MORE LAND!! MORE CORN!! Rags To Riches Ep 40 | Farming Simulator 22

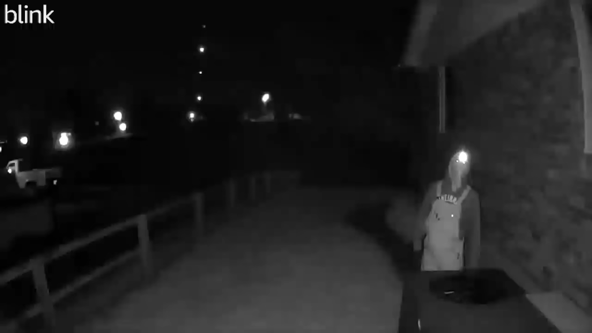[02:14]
Got him on candy camera. It looks like our neighbor's son was the culprit. He had his face masked up, but we were able to verify via an Alabama hoodie he was wearing.
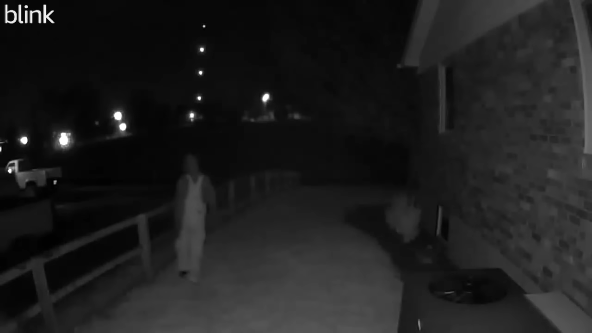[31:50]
we think he was looking at our HVAC unit And we have a camera over top of our HVAC unit I should say For that very reason To steal the copper out of it That's what we're thinking Or he was up to no good About to break through the